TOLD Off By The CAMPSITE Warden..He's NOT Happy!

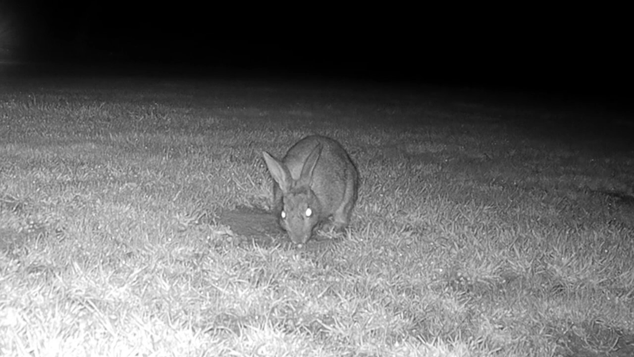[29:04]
Now, he went right in front of the camera, walked past the camera, and then he came back a bit later. And we woke up this morning and noticed this outside.